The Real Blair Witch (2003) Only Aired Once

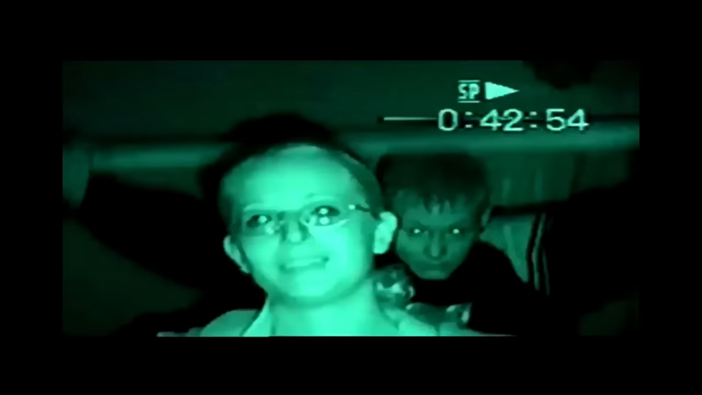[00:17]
Almost 20 years ago,
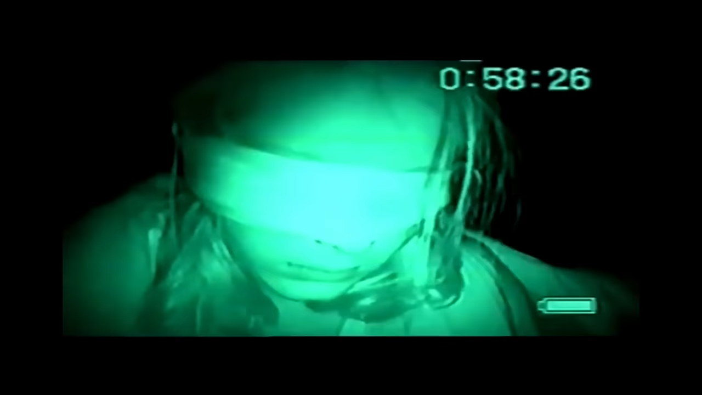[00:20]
a group of teenagers made a videotape showing the abduction of one of their very scared friends,
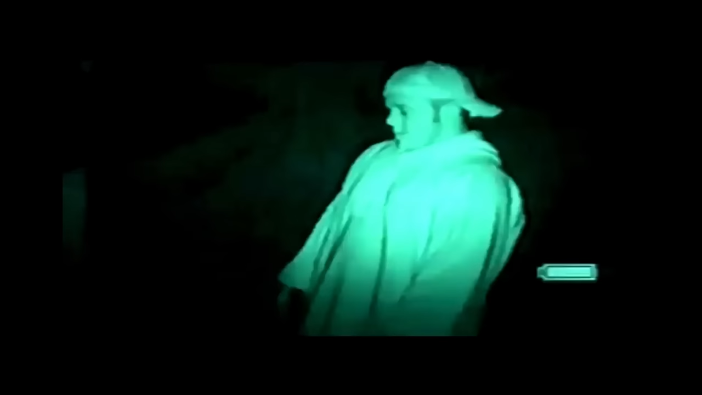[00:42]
All five teenagers would claim that the video was fiction and that the girl that was being abducted in it was acting.
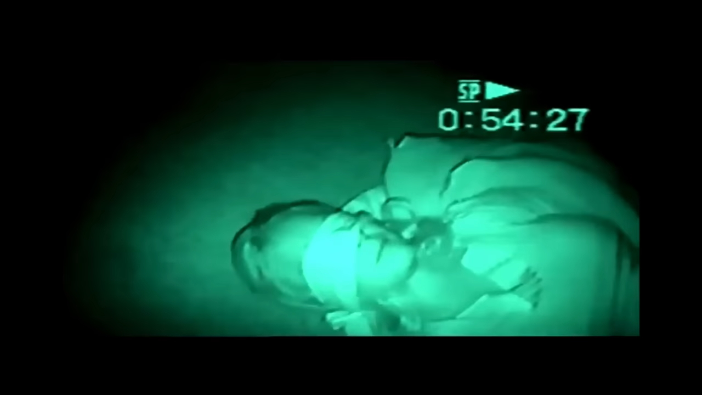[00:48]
The girl, on the other hand, had a very different version of events.
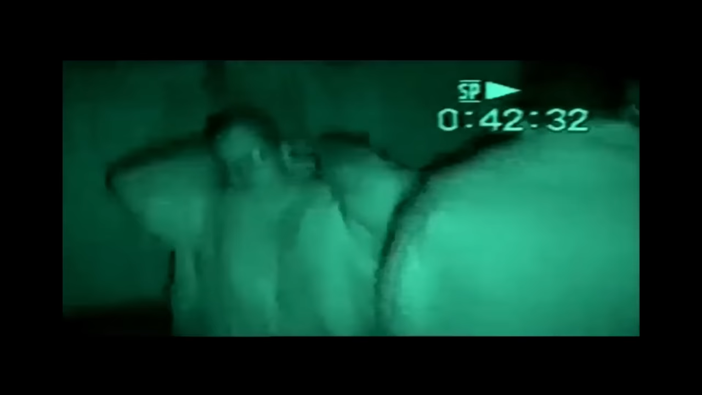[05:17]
So the tape starts out, they're at the house. They ask Danielle what she would say if she knew that this was her last day on earth.
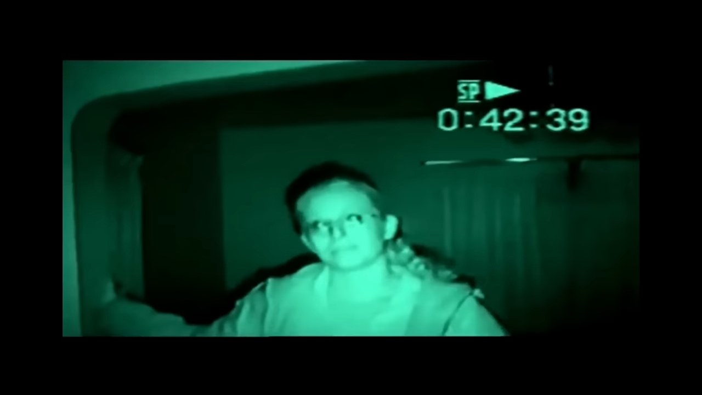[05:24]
Danielle kind of jokingly replies, uh, fuck you. One of the other guys comes up behind her with what looks like a blindfold or a gag, something like that. And they ask her to say, ready, set, go for the camera.
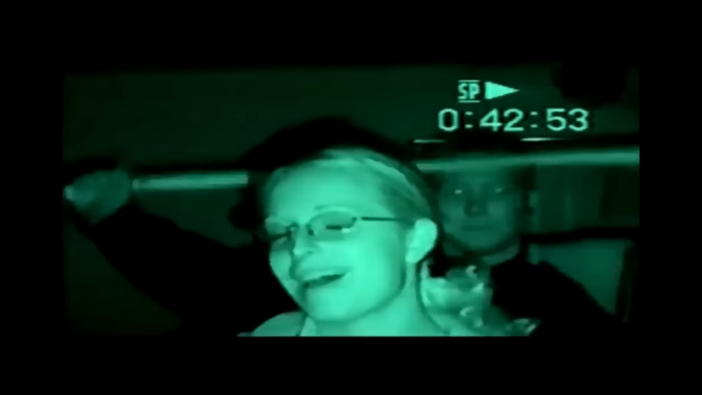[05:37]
Danielle refuses. And she dodges away sensing that guy behind her. That's when it starts.
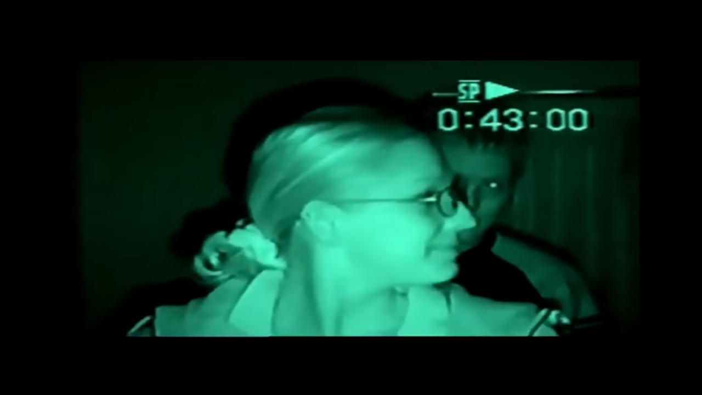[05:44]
They all gain up on her and bind her hands and feet.
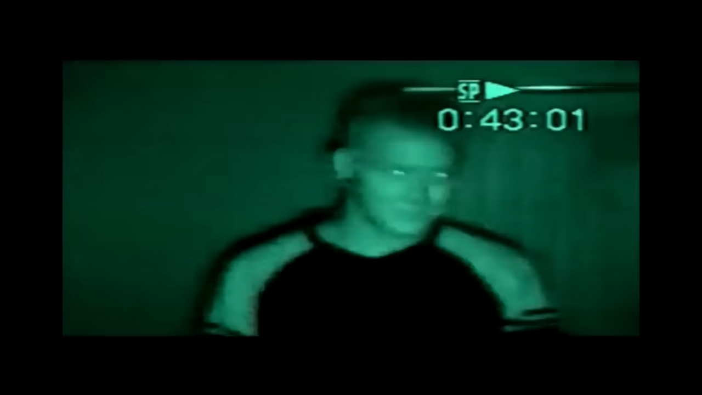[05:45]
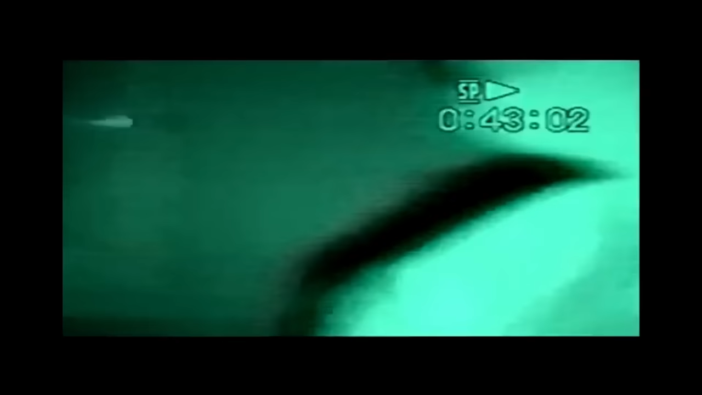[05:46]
There is more footage of her being tied up in the house.
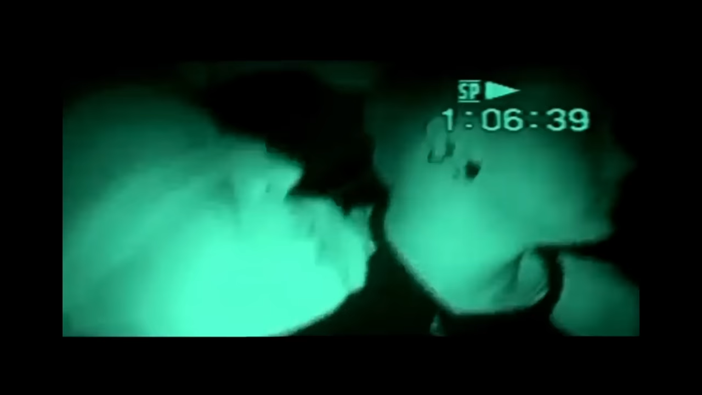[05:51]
She is then put in the backseat of a car. She's blindfolded and she's tied up.
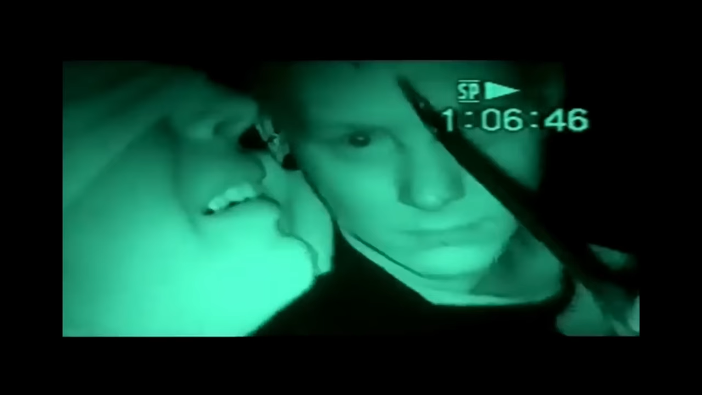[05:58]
They're taunting her verbally and one of them even taunts her with a knife.
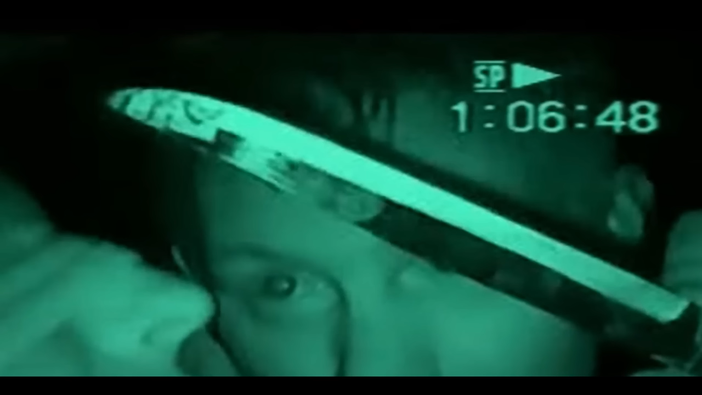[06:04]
Notably, the knife appears, if you look carefully, to have tape covering the blade. Another thing to note is that one of the perpetrators, Derek, stayed home.
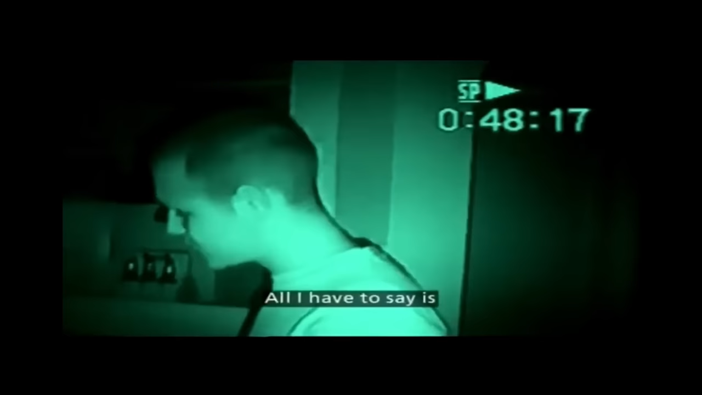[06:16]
But he did stay at the house when they left with Danielle, so he wasn't part of the actual kidnapping.
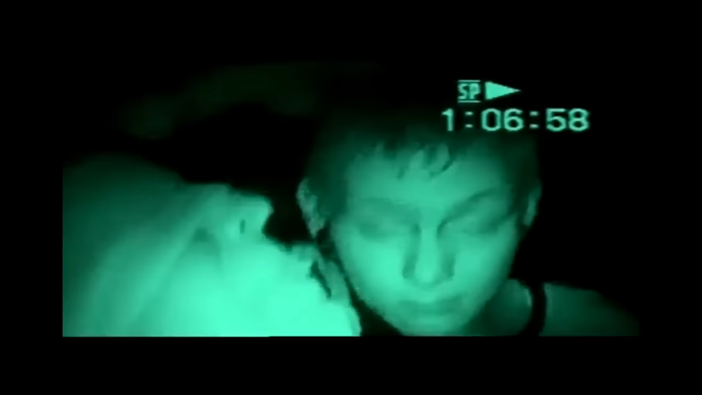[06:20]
Danielle, still in the car, starts to cry.
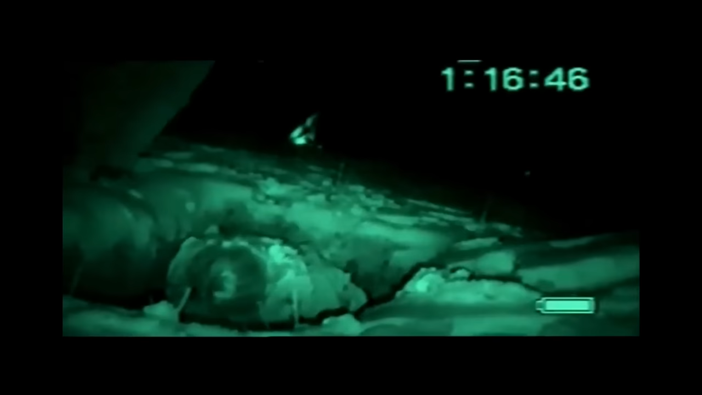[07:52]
But in spite of that, Danielle pretends to slump over as if she is injured or even dead.